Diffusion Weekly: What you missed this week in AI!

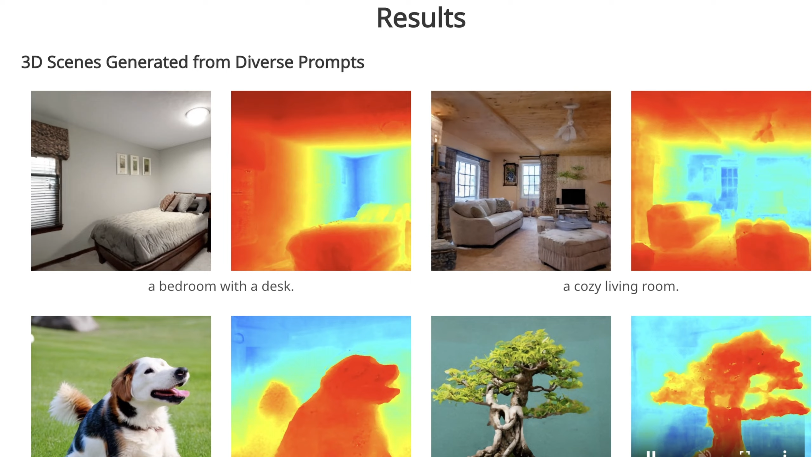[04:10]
Apparently, Text to Nerf combines the neural radiance field and a pre-trained text to image diffusion model to generate these view consistent indoor and outdoor 3D scenes.
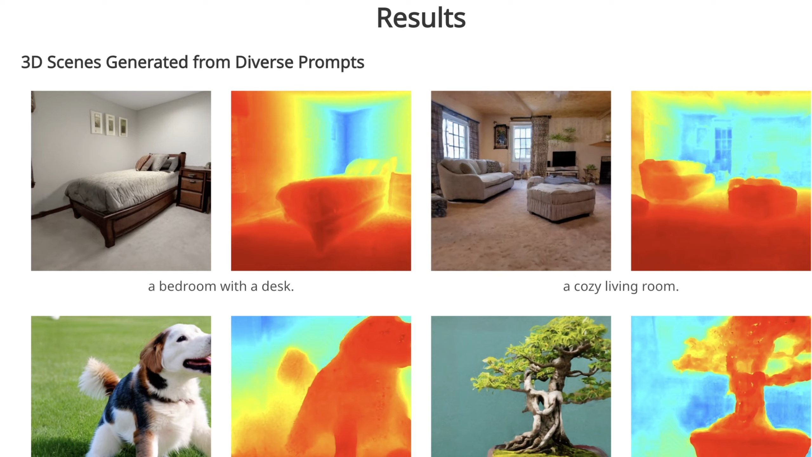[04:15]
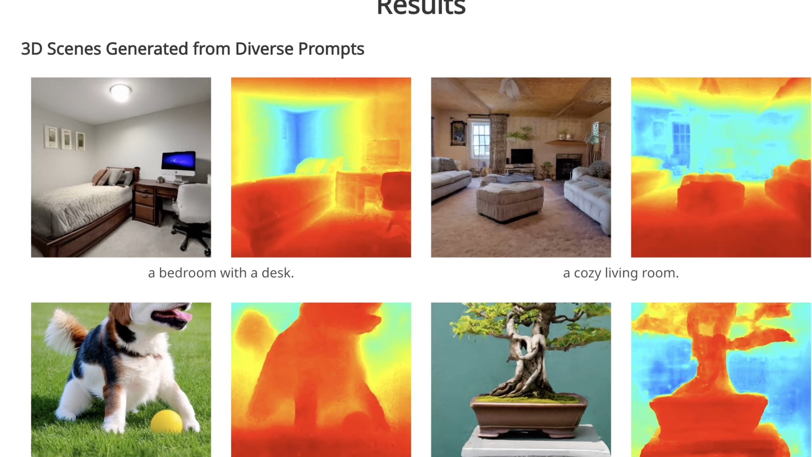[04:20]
As with all of these, the initial input is going into a clip from a natural language description.
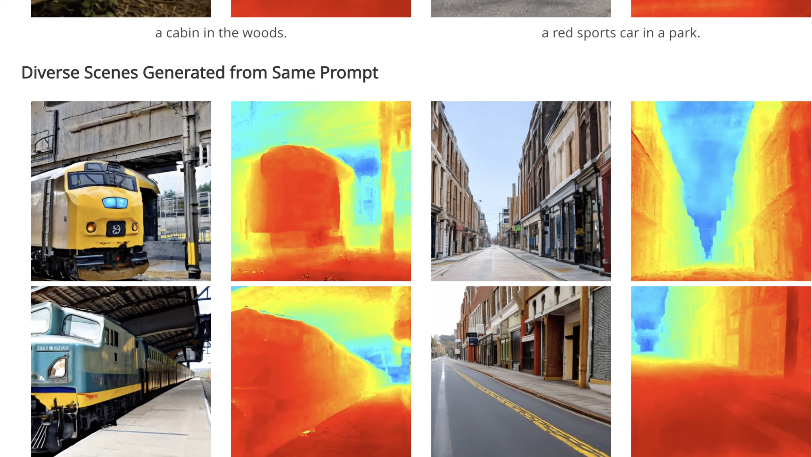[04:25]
So some of the prompts they have here are a bedroom with a desk, a clean kitchen, a dog playing on the lawn, and bonsai on the table.